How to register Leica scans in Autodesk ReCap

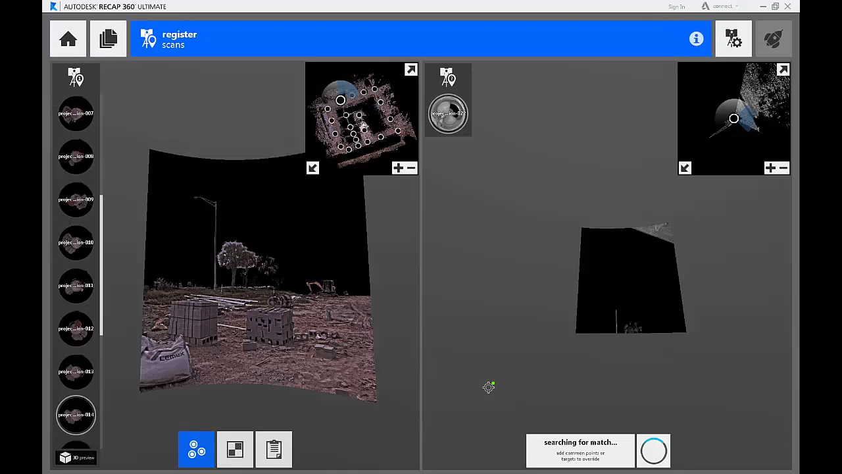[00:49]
So in Manual Registration, I'm picking common points between these scans.
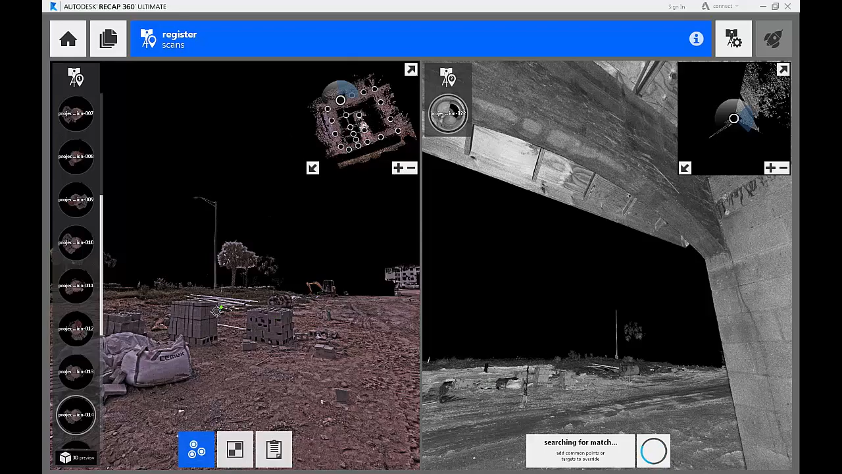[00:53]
You'll see here on the left and right, I have two panoramic views. One's in black and white. The other's in color. That's just the way we scan this data set.
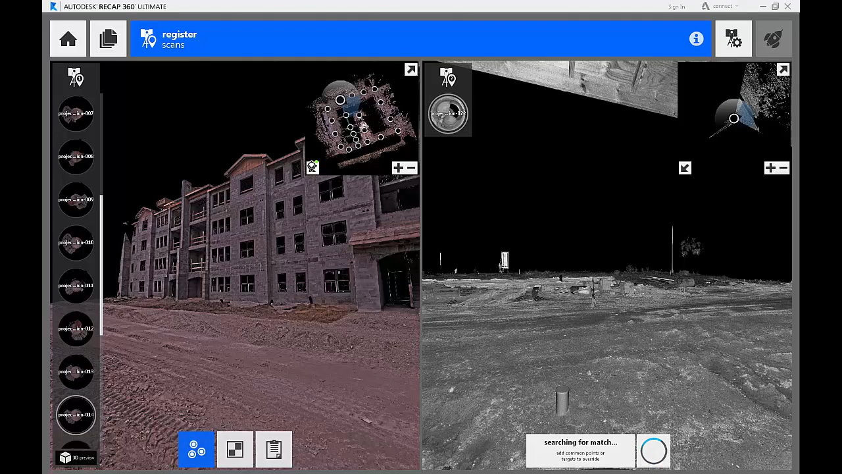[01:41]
If it thinks there is, it'll show me a little hint with a preview of the alignment to show me that it thinks that I have selected two scans that are next to each other and will align. I'll also show you from the top-down view, you can see that
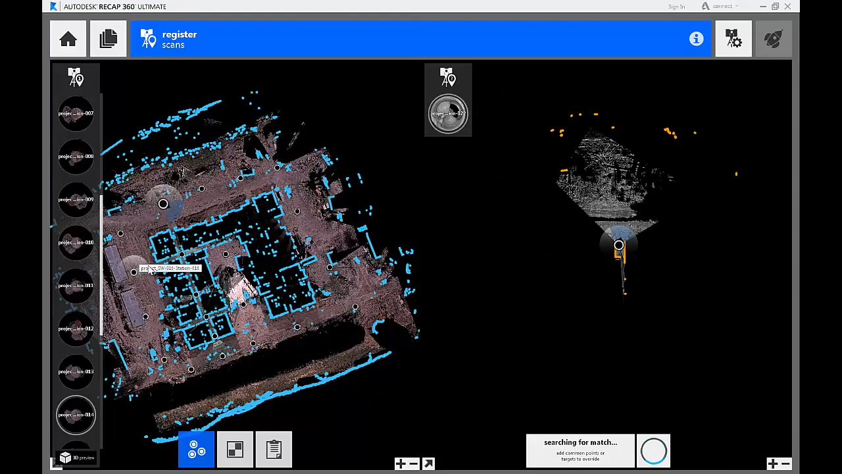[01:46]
you can get this essentially a floor plan view or a top-down view of these scans.
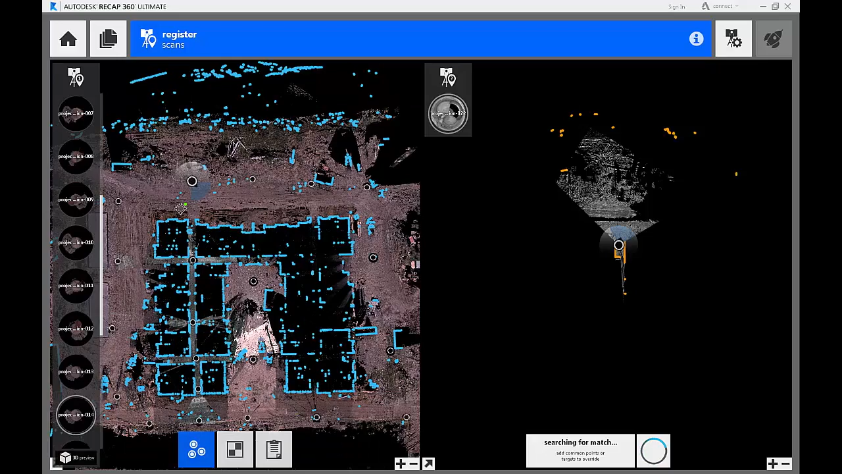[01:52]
And so this is useful if you know exactly where you're looking,
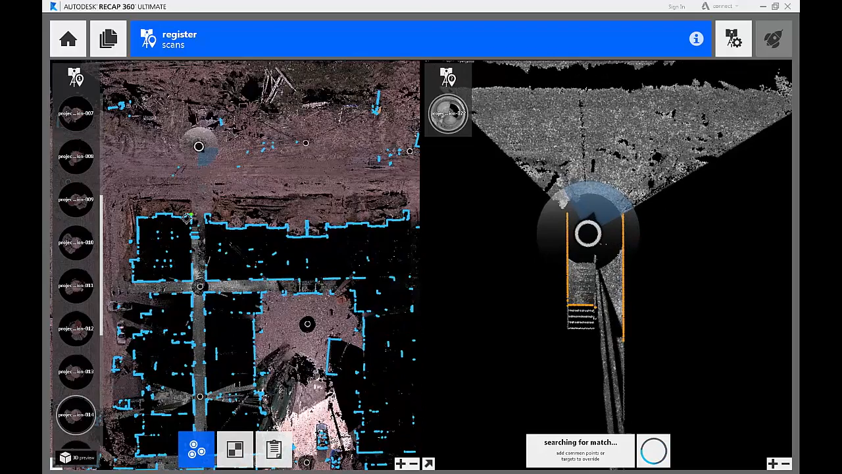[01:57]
you have a nice scan plan to work from or something like that, because then you can actually go in and instead of three points on each side, I only need to click twice for each side.
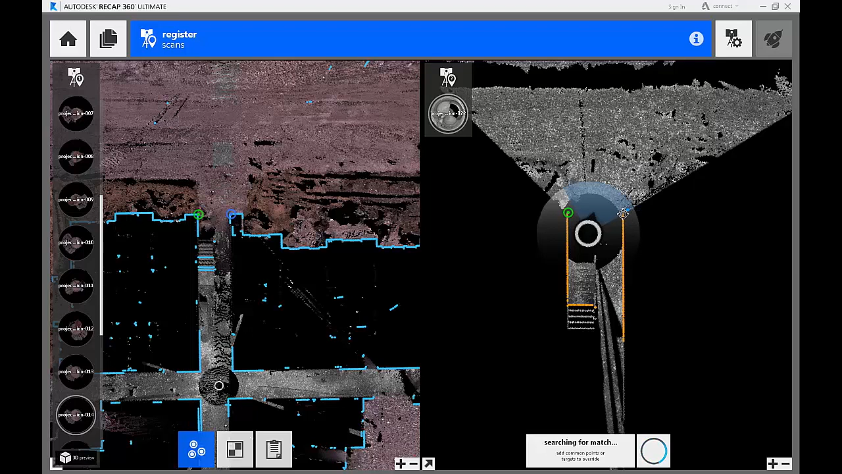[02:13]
And it'll go through and automatically align these. It'll check the registration. And it'll give me a nice little preview.
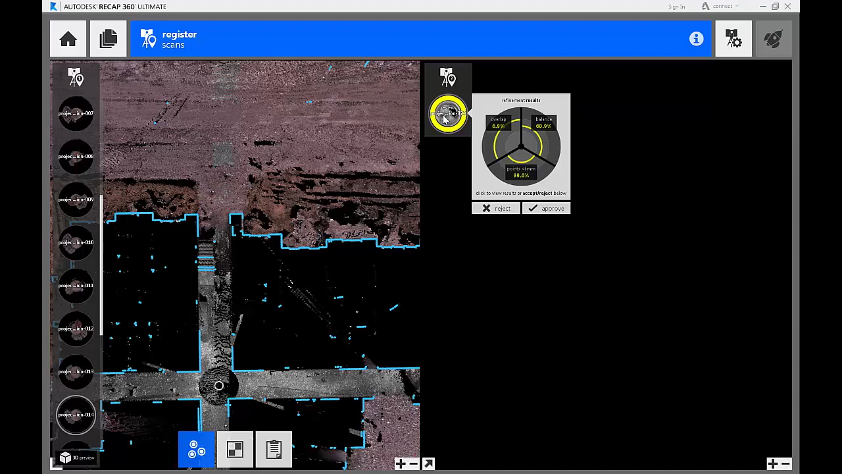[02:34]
Okay, we see here that it has a lower overlap than I'd like, but we scanned this in a stairwell, so that's about to be expected.
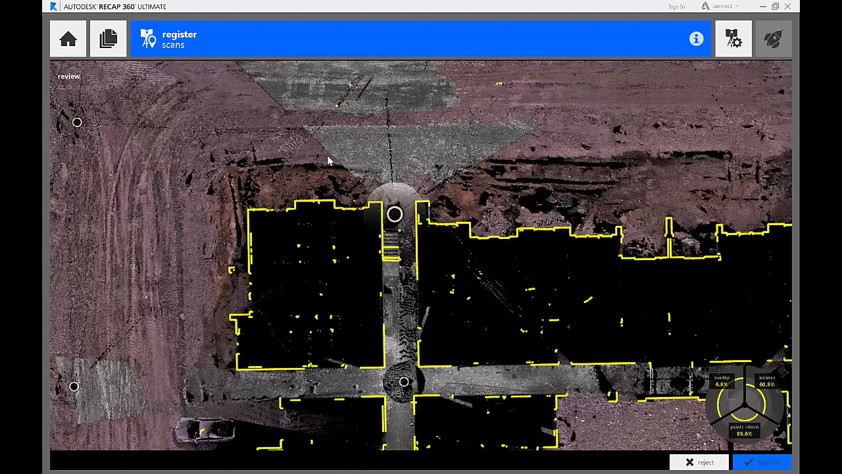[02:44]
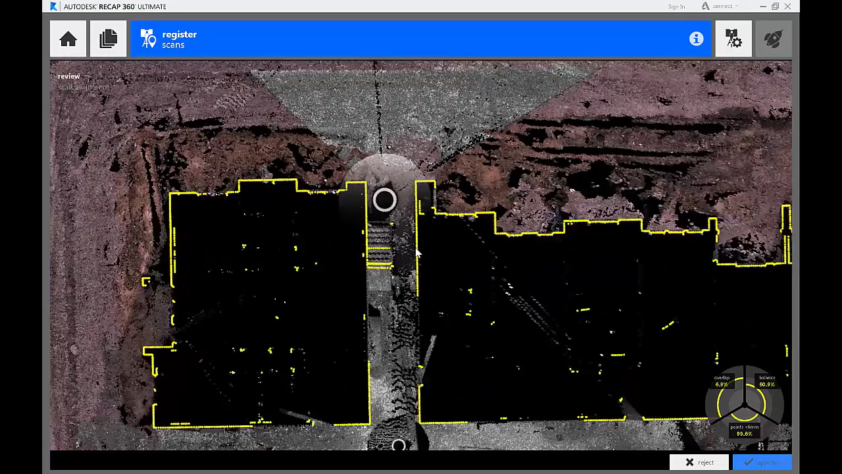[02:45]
We can click on this and actually check to see how these came together. We see that, yeah, this actually looks pretty good.
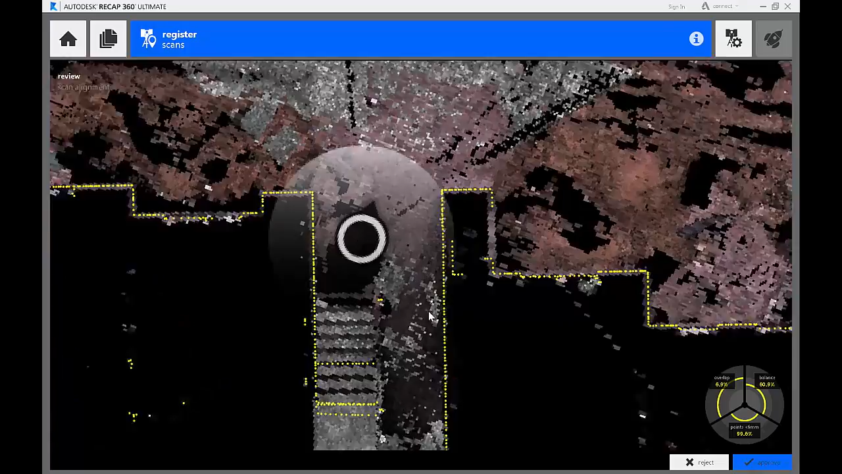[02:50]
This scan is right at the base of the stairwell, as I was expecting. So I'll actually go ahead and approve that. And that's all there is to it. From top-down, two clicks.
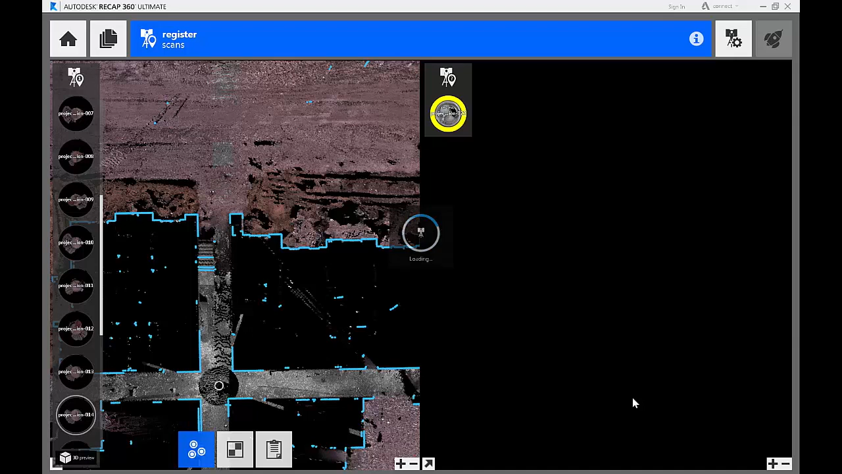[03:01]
From the panoramic mode, from the real view, it's three clicks, and you're good to go.
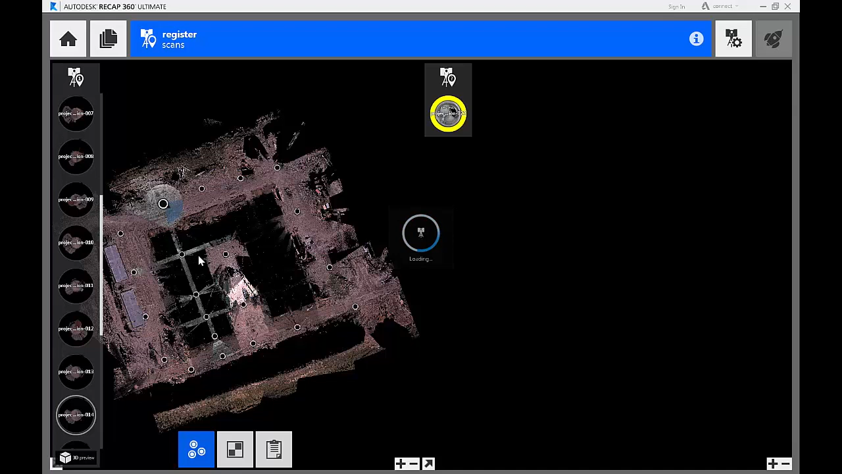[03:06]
Now, say I wanted to add some survey targets in this data set.
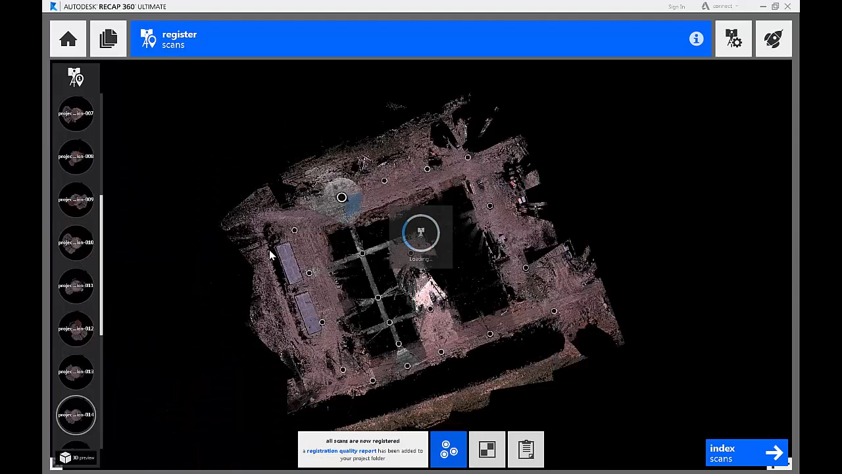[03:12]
So I'll actually go back to my panoramic view here.
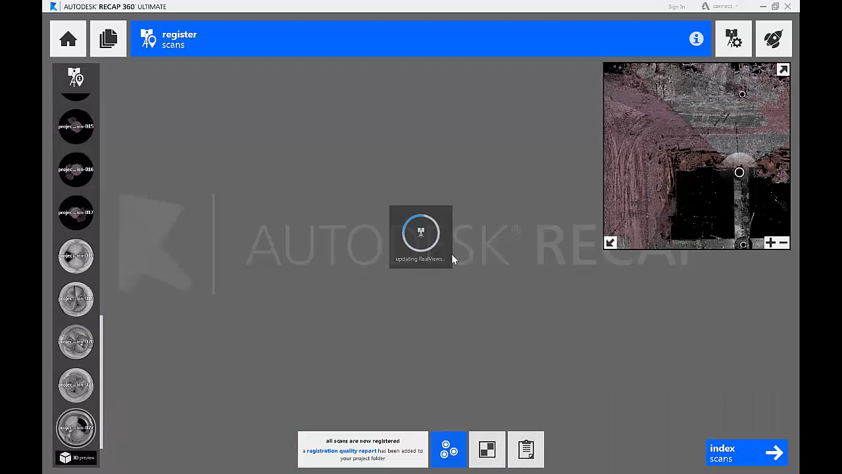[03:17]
And if I had a survey target, I don't have targets in this data set.
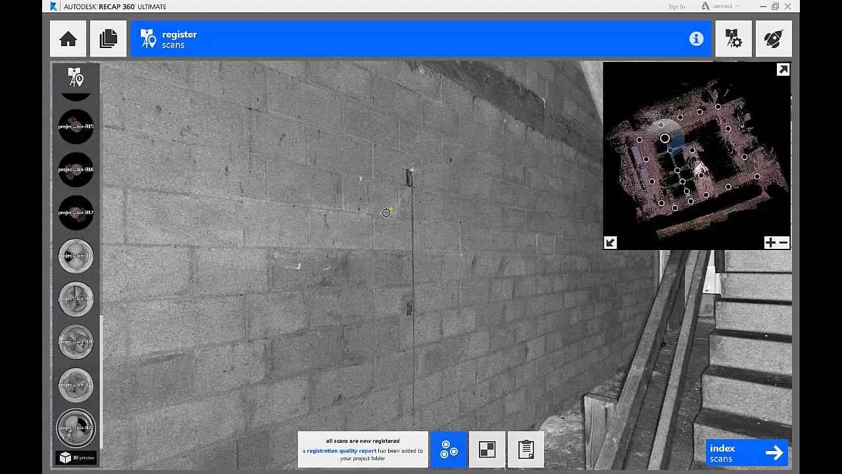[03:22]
If I did, what I would do is select this option here. So we have square targets and we have spherical targets. So if I had a checkerboard on the wall, I would select this checkerboard and I would just click it. It would automatically find the center point. If I have survey control tied to this, if I've imported a target list, it'll automatically name these based on the survey alignment.
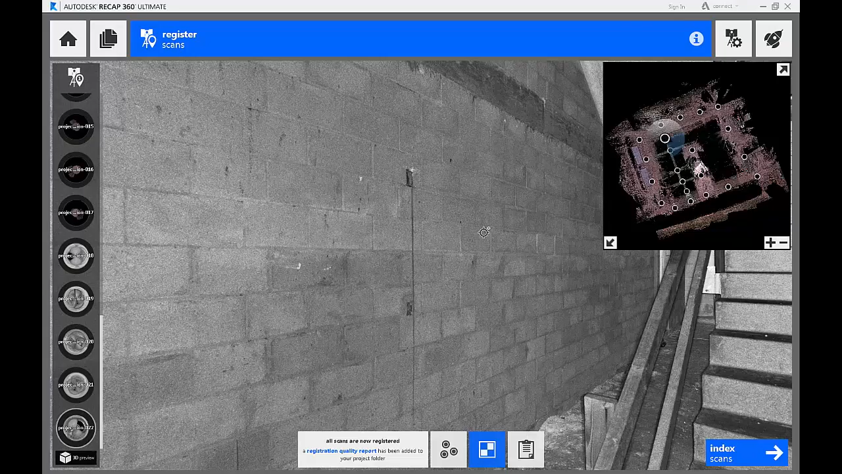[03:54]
And so if I set a couple of these targets, I then am tied to my survey grid.
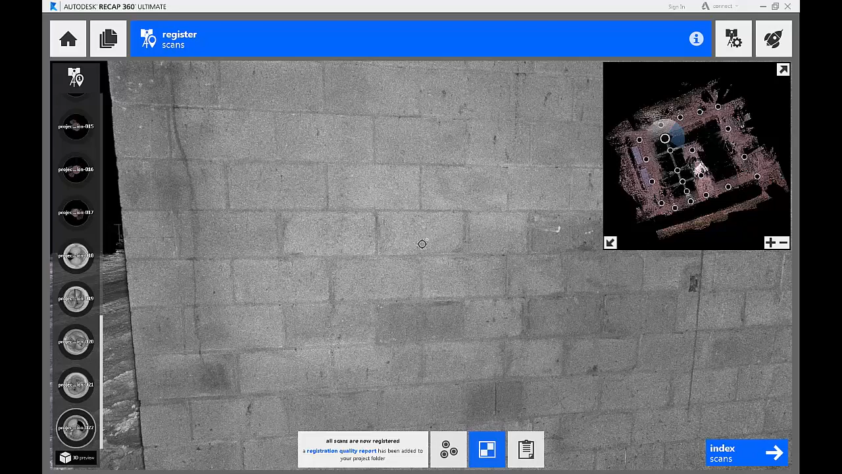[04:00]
That's all there is to it. Three clicks in real view, two clicks in top-down, identify a target with a single click.